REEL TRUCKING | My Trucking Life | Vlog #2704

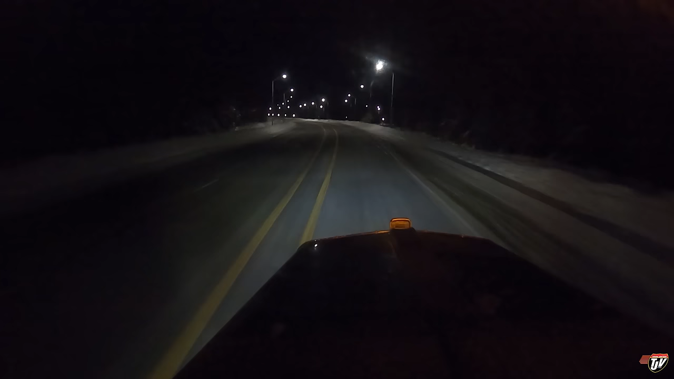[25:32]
This is the one bridge that connects eastern Canada and western Canada. the most critical piece of infrastructure, highway-wise, our country has. In the event of a war, all they'd have to do is take out this bridge and it would cut the country in half. We wouldn't even be able to move our military back and forth.
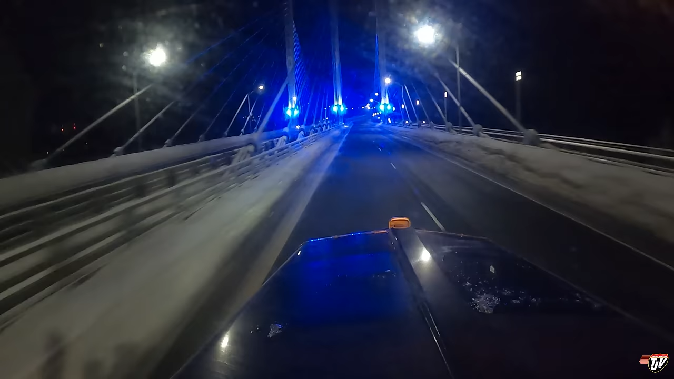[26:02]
It's quite a vulnerable position to be in. But hey, no one seems to care. I'm going to sleep here in Nippegon tonight. I'm going to pull into the Petro Pass, go straight to sleep, and we'll finish this vlog up in the morning.